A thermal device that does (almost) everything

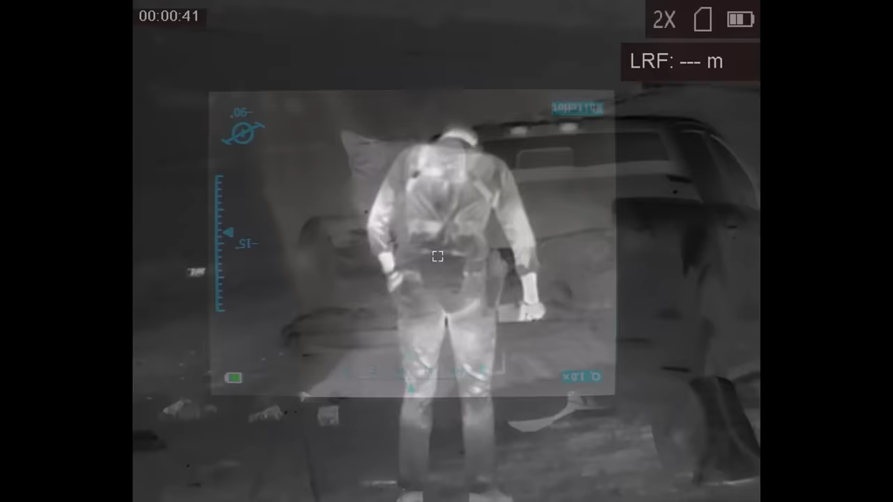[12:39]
Is the AGM Stinger 640 a good wearable thermal monocular?
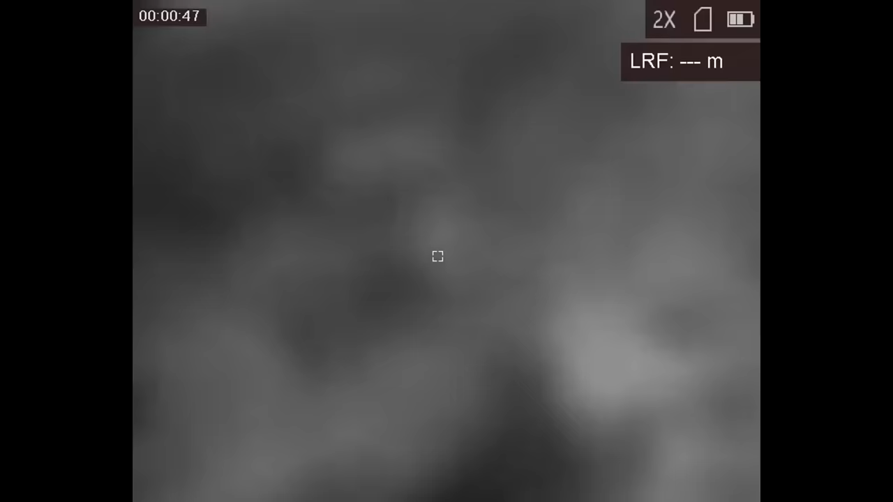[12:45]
Yeah, but judged strictly as a wearable monocular, I don't think the higher resolution is worth the extra cost.
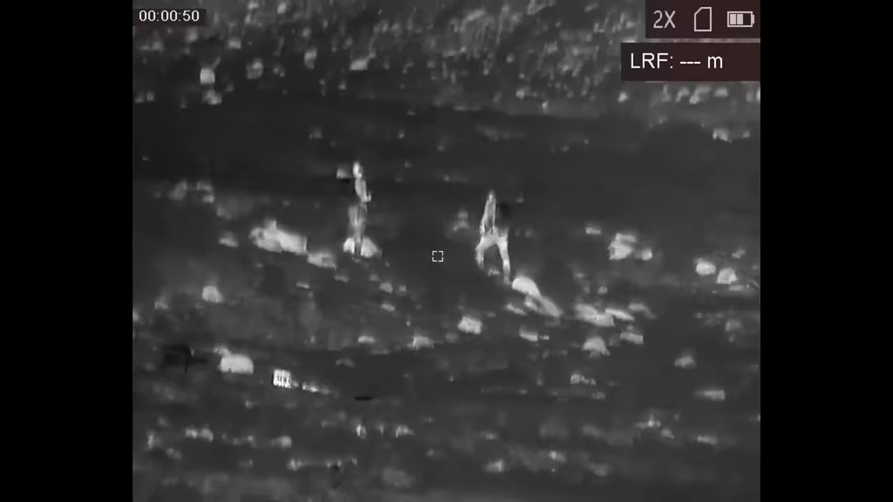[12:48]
A helmet-worn monocular is best used to scan for potential targets and once you see a heat signature, you act accordingly. To engage the target, you're still going to need to use white light or another type of night optic.